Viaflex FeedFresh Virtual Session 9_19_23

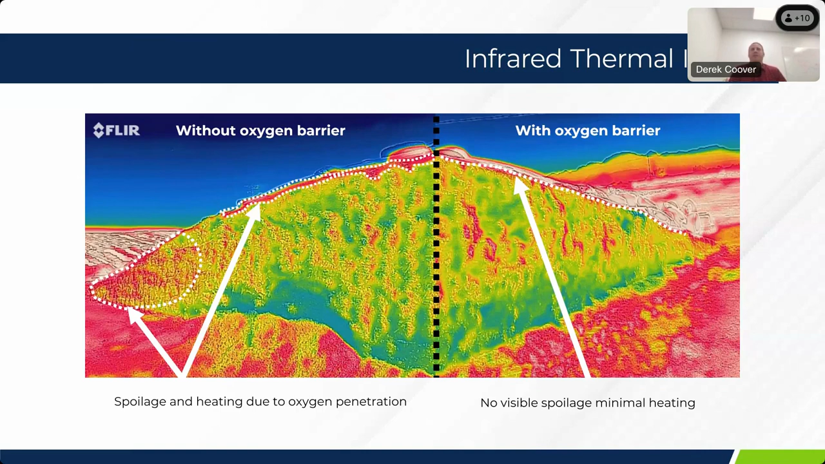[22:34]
The right side of the picture is going to have an oxygen barrier. So you see much less of those hotspots, which again is going to lead to reduce spoilage at the end of its, at the end of its longevity use.